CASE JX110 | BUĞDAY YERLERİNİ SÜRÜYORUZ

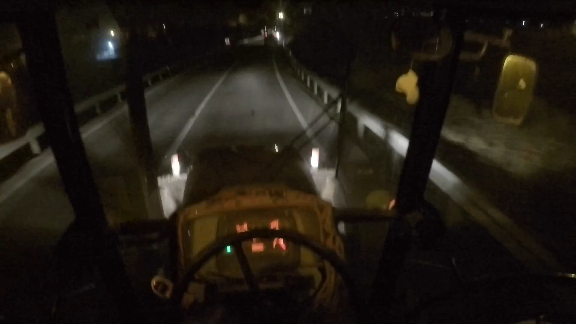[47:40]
Yukarıdaki kabin aydınlatmalarını kapatıyoruz. Çünkü araçların önden ve arkadan gözünü alıyor. Yani şoförün görüşünü engelliyor. O yüzden açmıyoruz. Arkadaşlar lütfen siz de açmayın. Yolda normal farlar ve dönerli lambalar dışında diğer kabindeki lambaları ya da şuradaki ek aydınlatmaları açmayın. Bunlar sürücülerin gözünü alan aydınlatma ışıkları.